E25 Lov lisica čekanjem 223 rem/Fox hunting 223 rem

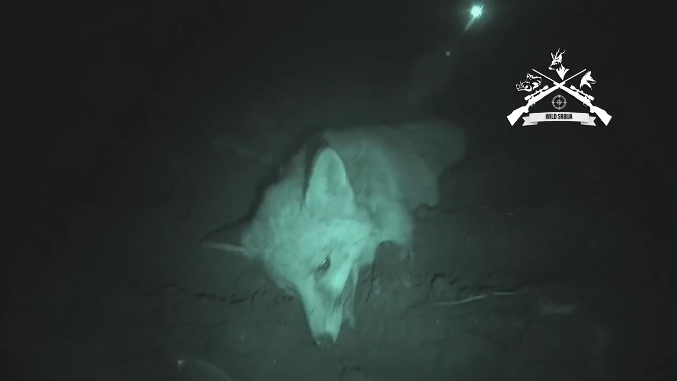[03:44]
Morali smo kad opucam, bio živ, ali zadovoljni smo, to je bar ja. Dugo nisam imao priliku da pucam na lisa. Zahvalit ću se mom vodiču, gospodin koji je to sve omogućio.